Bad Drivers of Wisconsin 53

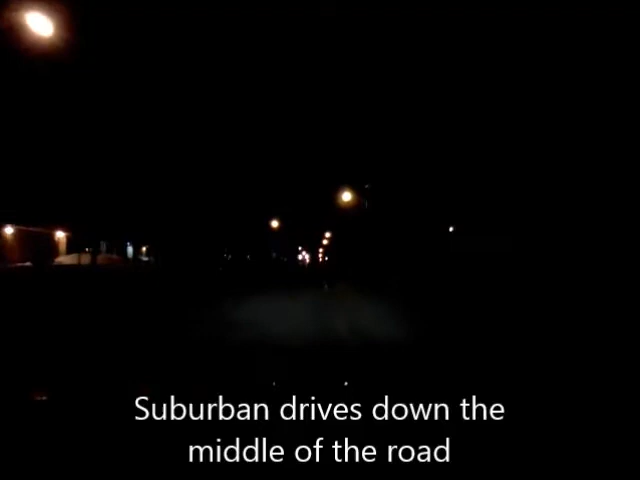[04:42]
Get over, buddy. What the fuck? God, he's hogging the whole road.